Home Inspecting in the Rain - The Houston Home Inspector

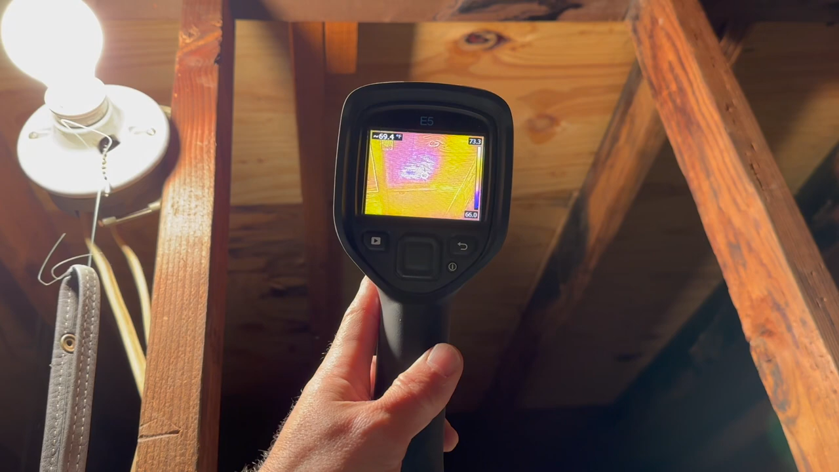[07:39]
Yeah. It actually, you know, it's funny. It looks better in this camera shot than it does there.
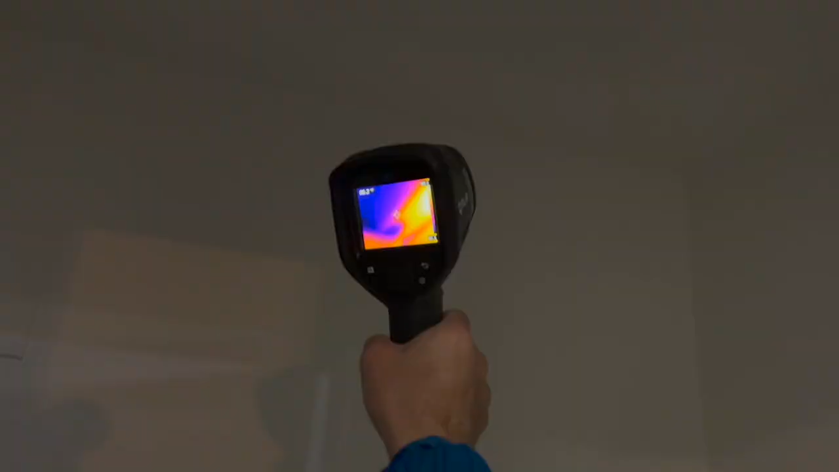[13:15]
There you go. That, that's pretty, that's pretty thick, but it also, it's square.
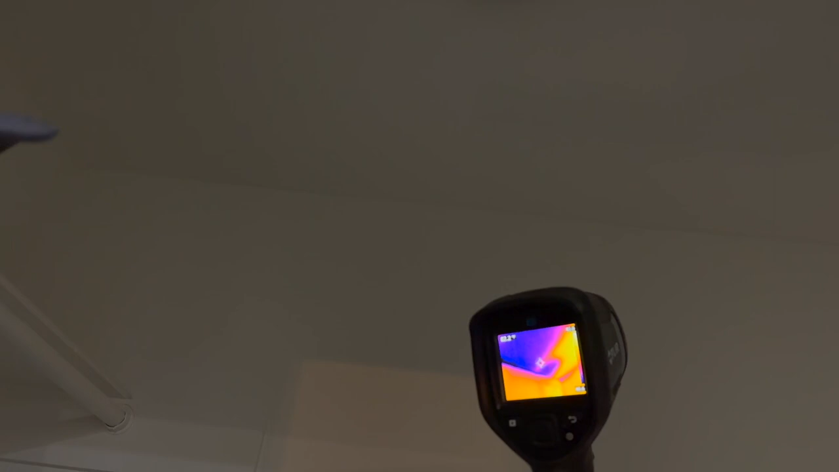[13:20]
So yeah, it could be cold air. We'll hit it. We'll test it.